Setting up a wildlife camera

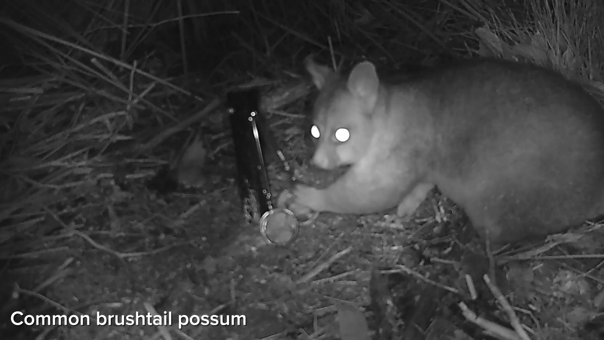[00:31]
To avoid having too many images of the same animal you can set your camera to five minute intervals between each disturbance and if you're taking stills rather